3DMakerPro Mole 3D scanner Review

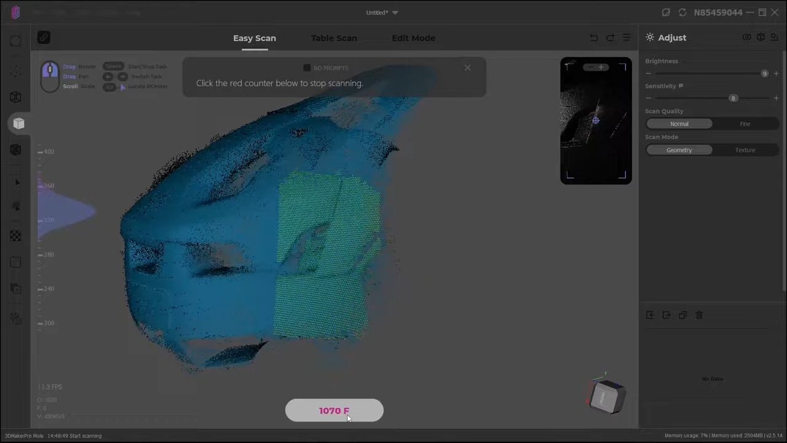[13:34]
We're probably going to close it off very soon because I can kind of feel that we are missing some alignment here.
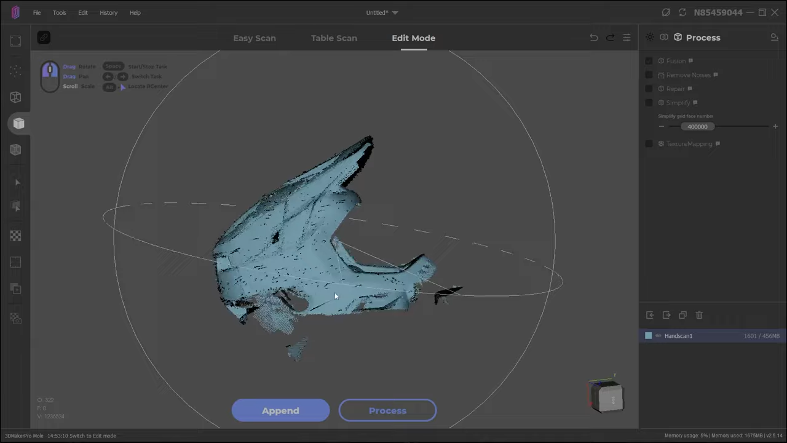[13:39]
But that doesn't matter. That's the first one processed. Let's go to the second angle and second scan.
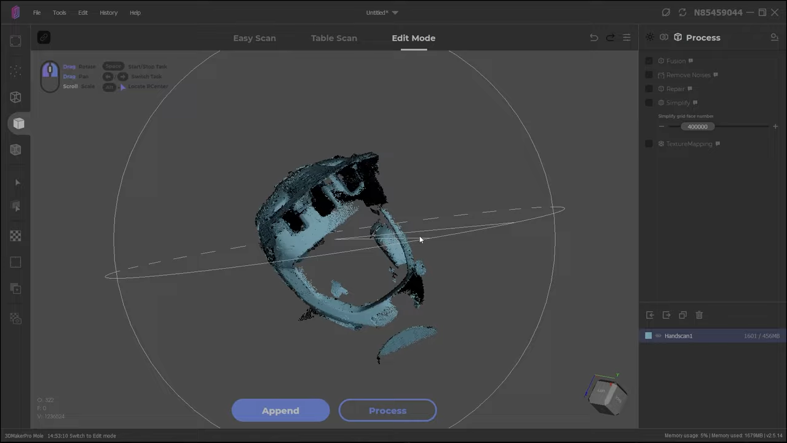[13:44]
Again, you can see I'm struggling a little bit with alignment somewhere or the tracking.
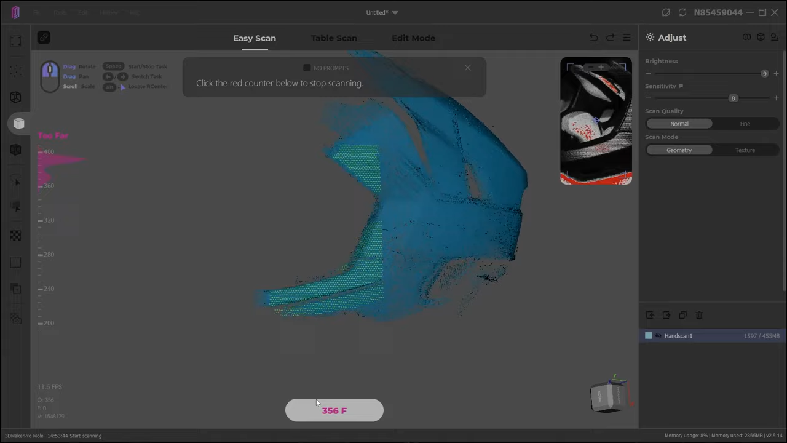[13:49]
But it usually detects that very well and it's just, you can just step back and recover your steps.
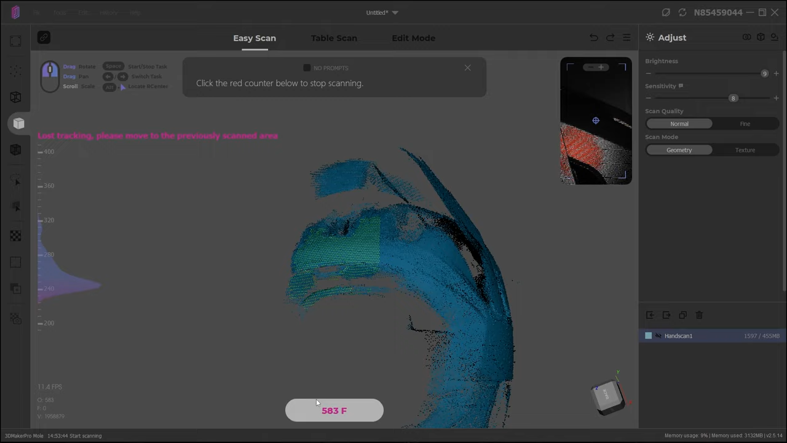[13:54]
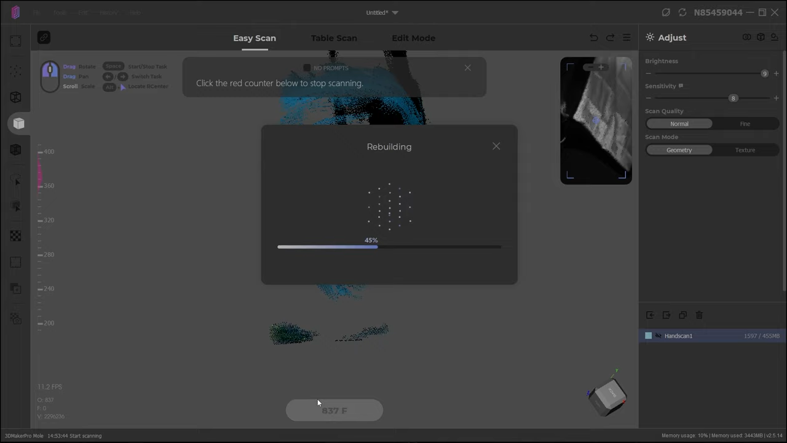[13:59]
And there we go. Yeah, of course we have to align them.
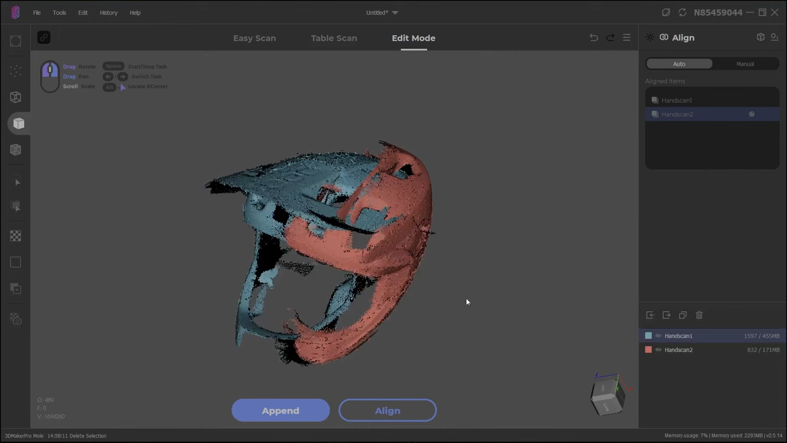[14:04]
We can do that automatically. I think it should do an okay job. Let's see.
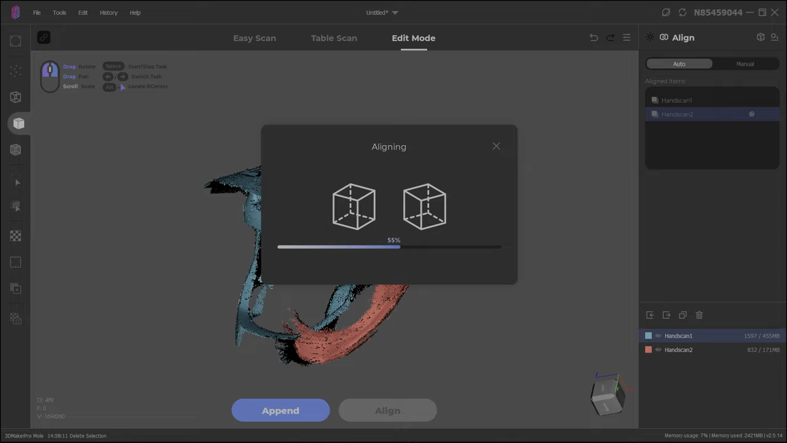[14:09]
It does. But can you see the chin guard? Ah, something is messed up.
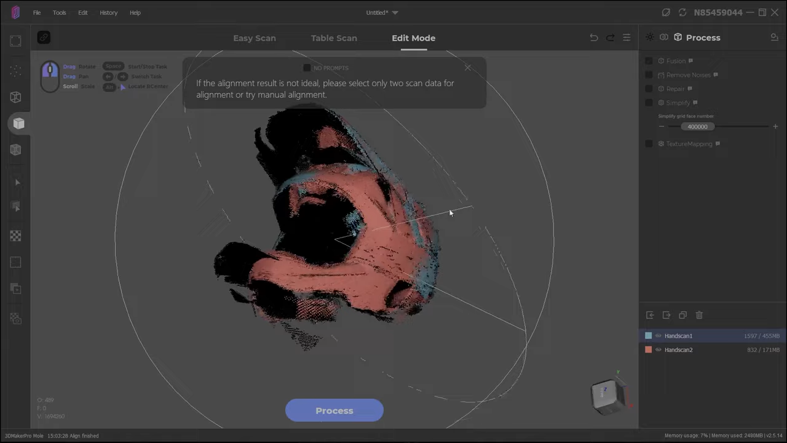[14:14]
So something happened during scanning, which meant that the tracking didn't really work on the purple or the mango part.
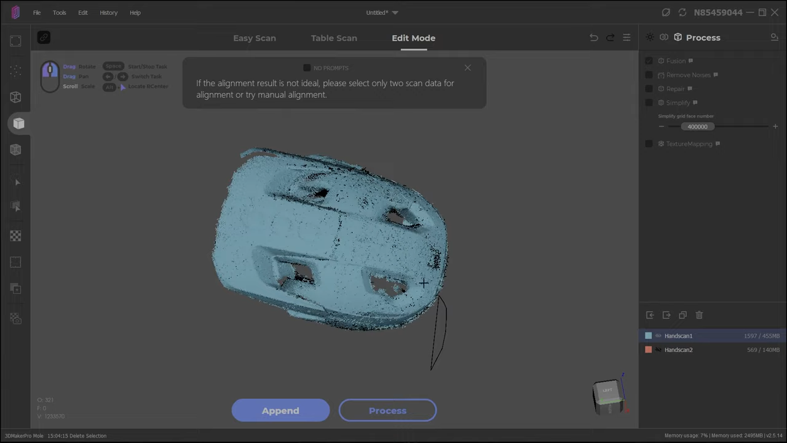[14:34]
So there we go. Now the raw data looks good. It's still not processed.
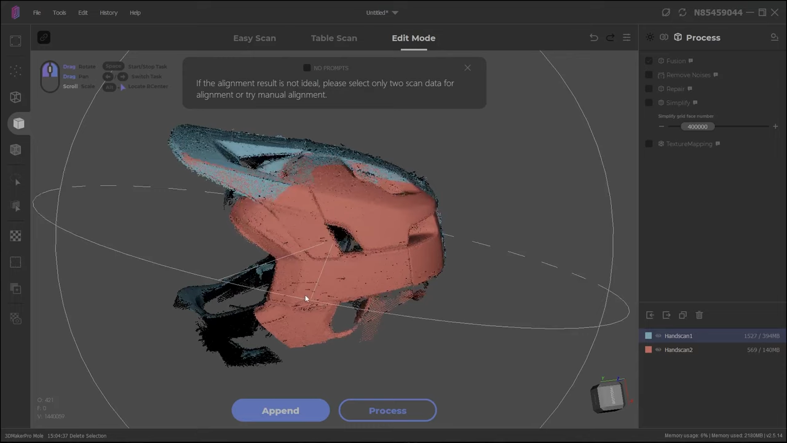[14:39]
This is just in the scan data. So I'm going to add the third scan.
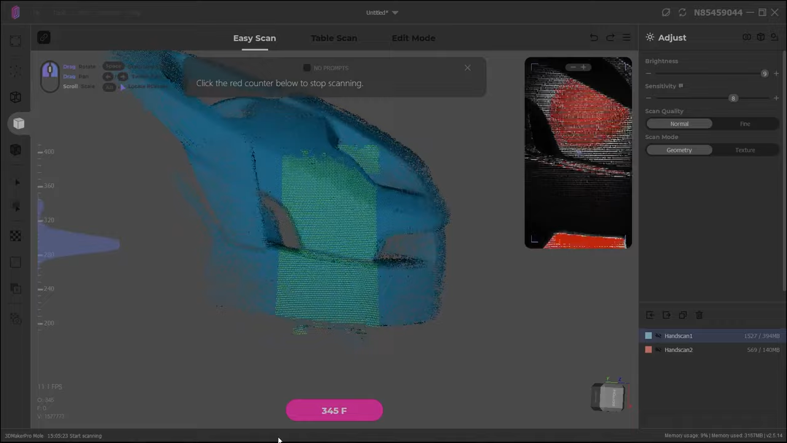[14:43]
Trying to get some data back there to cover. And you can see we now have the front there as well.
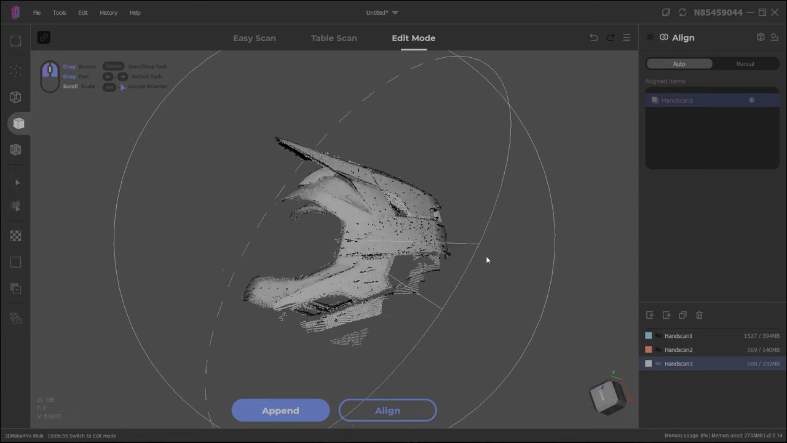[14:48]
Aligning all of these doesn't work automatically. So we have to do it manually.
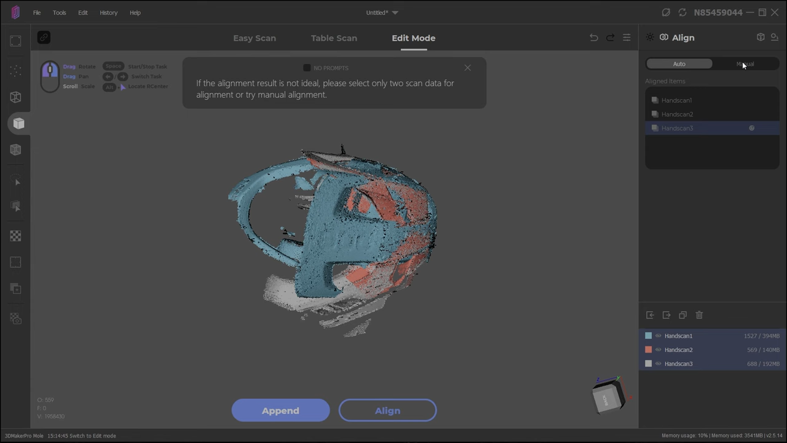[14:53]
So we go over to manual, select which one to reference. And all you have to do is click these three points at the same area of two scans. As you can see, we are selecting different parts of the scan.
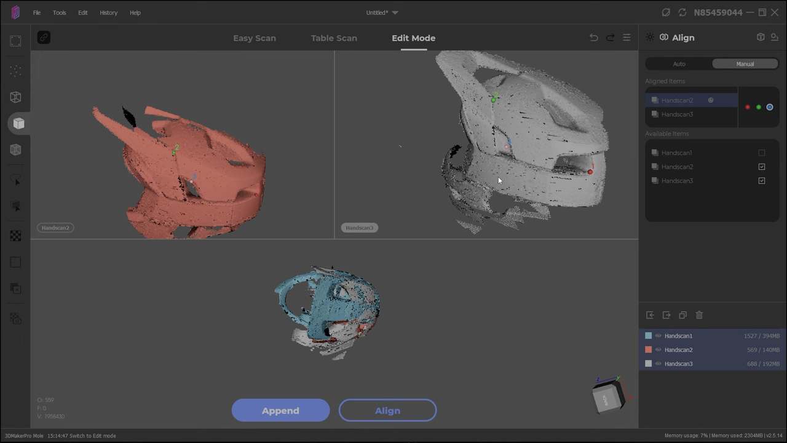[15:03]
So in this case, the left side is the reference, I think. Maybe it's the right side. I always forget.
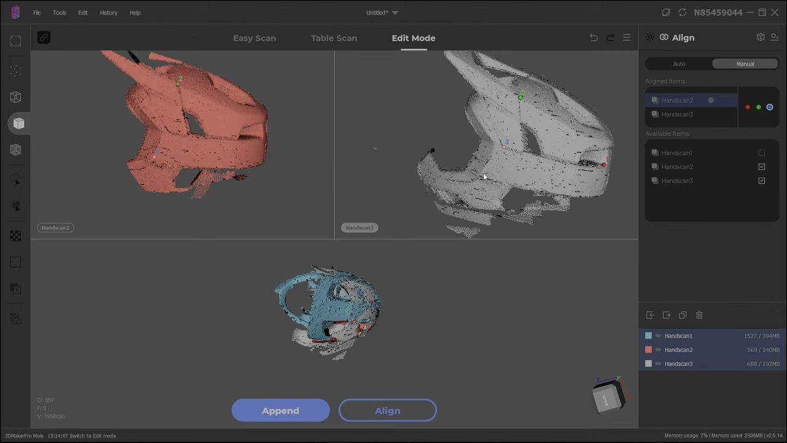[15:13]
And then when we align, things are looking very good.
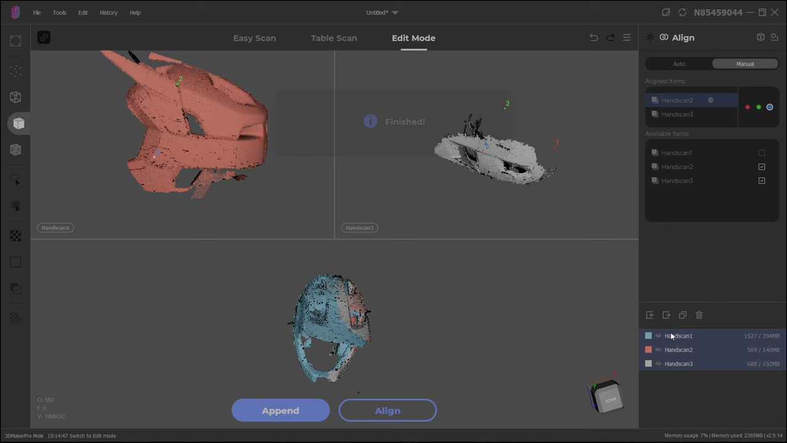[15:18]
And then we should be able to process this scan.
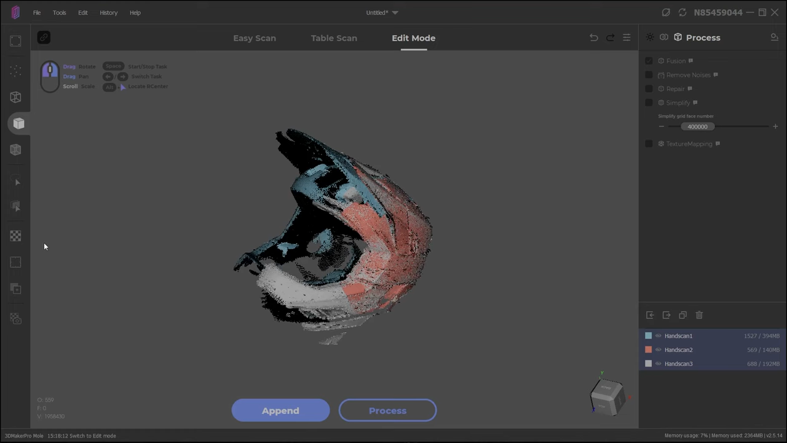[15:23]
So we process all of them in quite low refinement because why not?
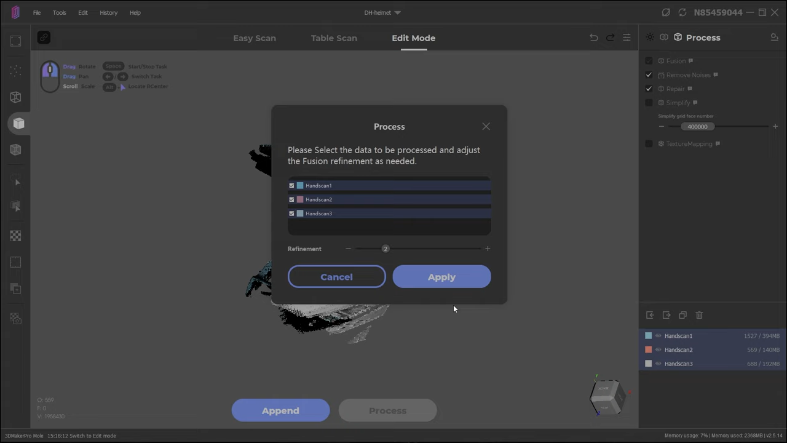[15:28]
We'll try higher later. And yeah, maybe I should not try to fill the holes because that's way too little data to fill the holes.
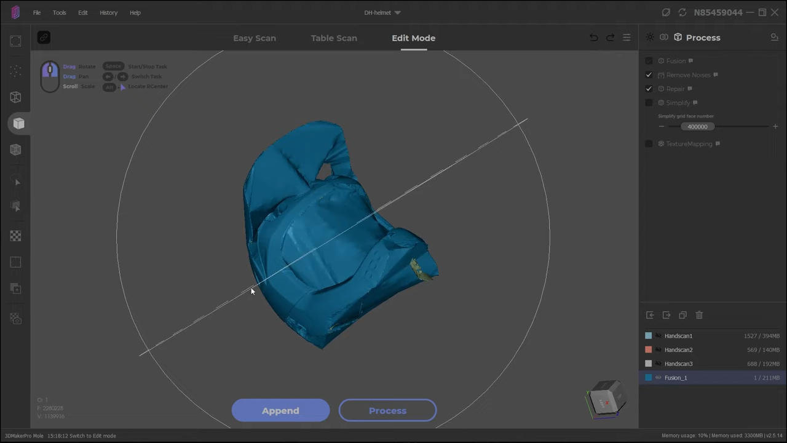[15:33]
But hey, it actually tried it pretty well. So let's do it again. Let's just hide that scan process without filling the holes.
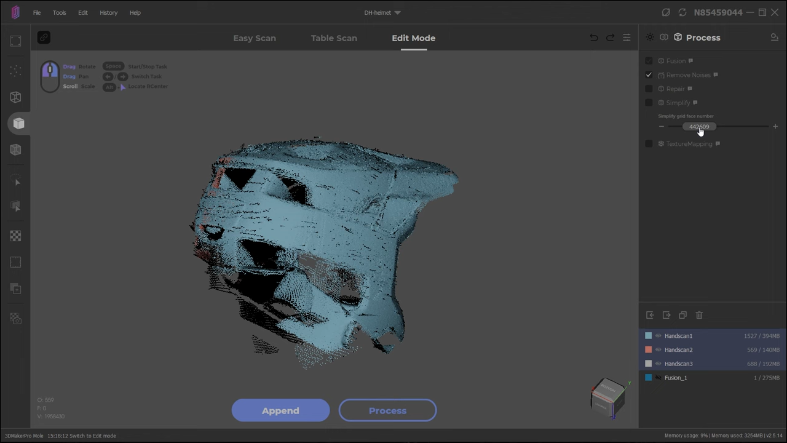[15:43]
I'm actually going to simplify this model a little bit just to make it look pretty.
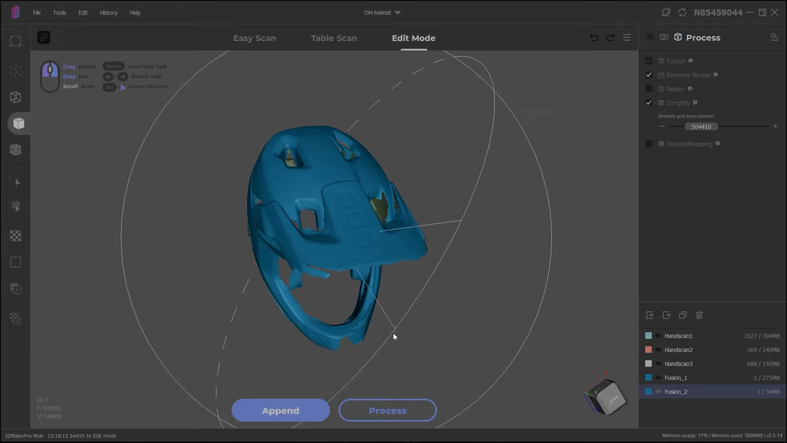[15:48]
So now it's a simplified model, but we can also do a high-res model.
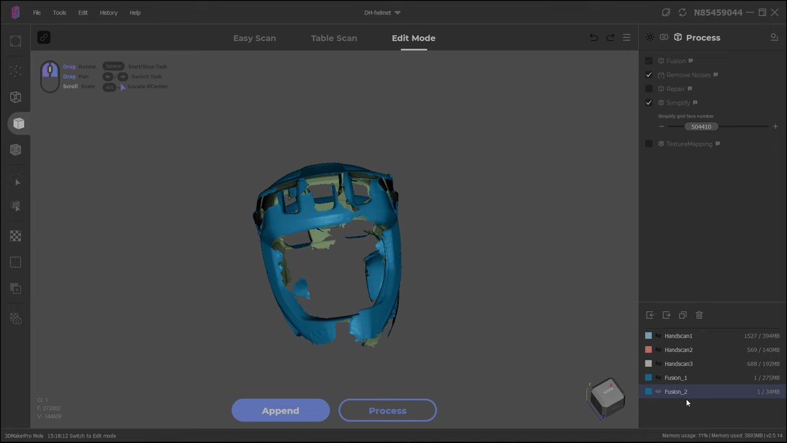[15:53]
So now I'm doing a higher refinement, no simplification. And you should see more details, but of course, much more noise.